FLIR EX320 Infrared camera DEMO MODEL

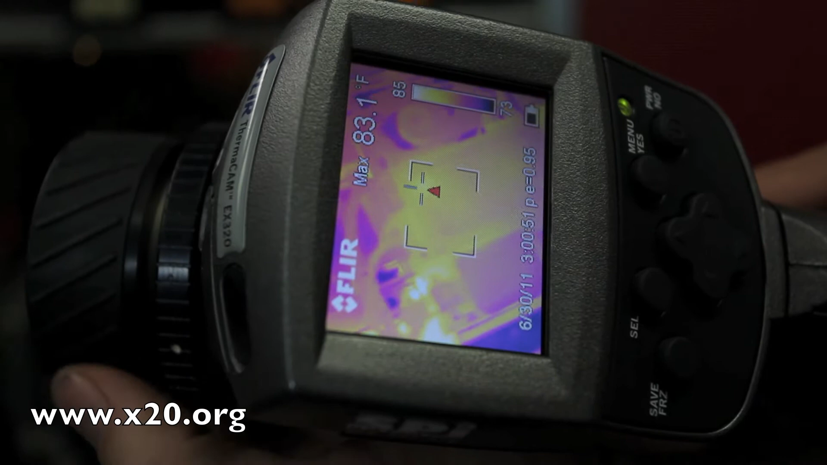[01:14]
On screen: max 83.1°F
Or you can be back quite a bit. So this is a pretty good all-purpose lens here.
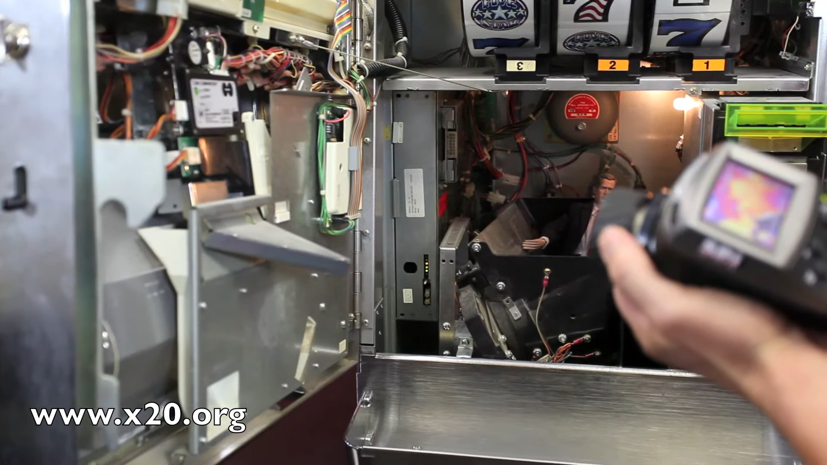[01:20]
The menus are great on this camera.
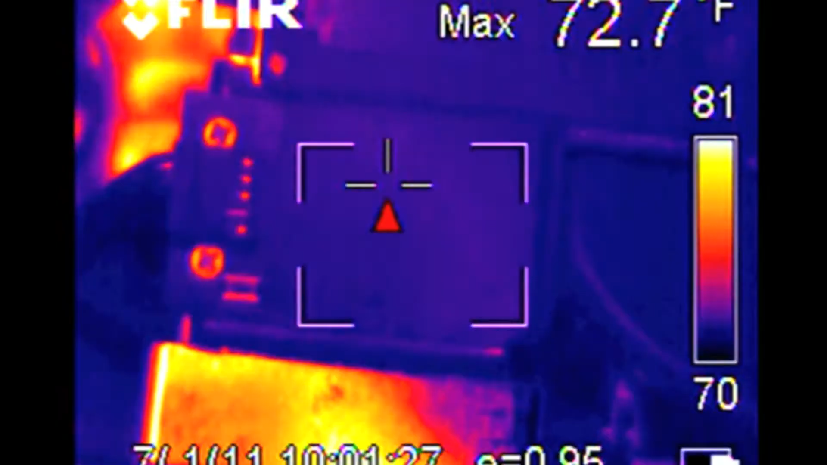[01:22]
On screen: max 72.7°F
It's the easiest I've ever used.
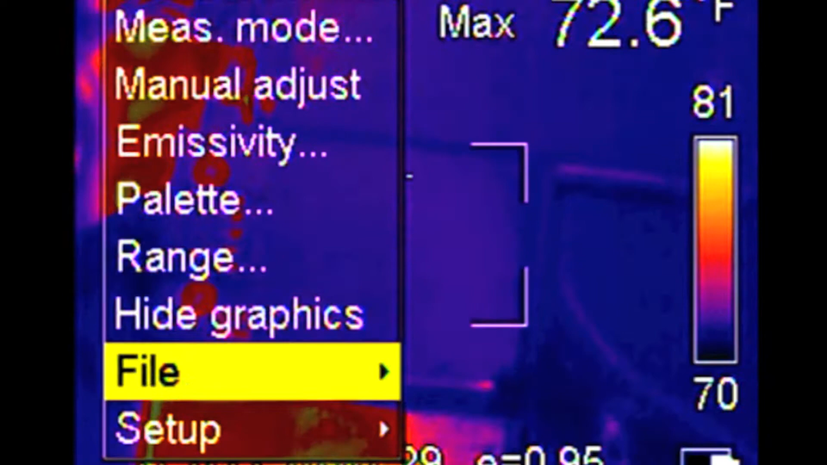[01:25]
On screen: max 72.6°F
It's actually like Microsoft Windows. Palette, range, focus, adjust. It's just so simple to use.
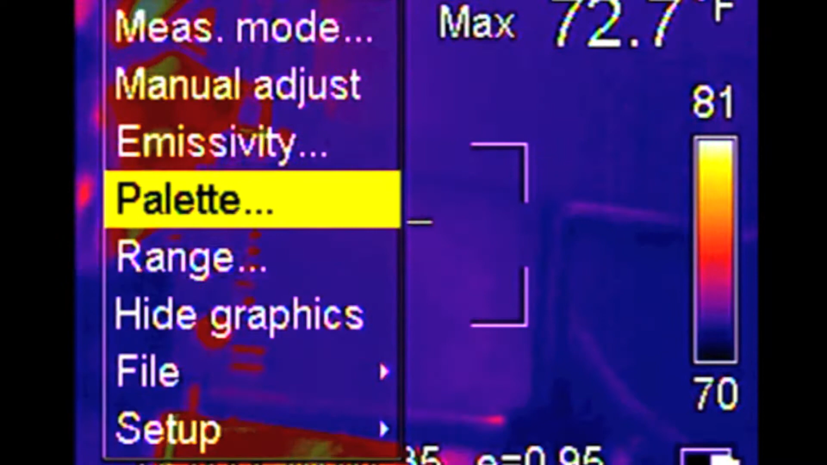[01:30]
On screen: max 72.7°F
And that's one of the most important things is the simplicity of using these cameras.
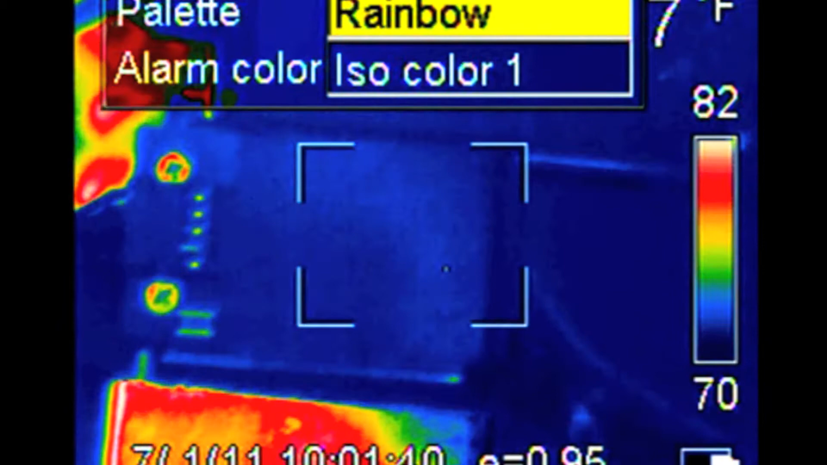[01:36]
And this is the easiest one I've ever used, the FLIR EX320.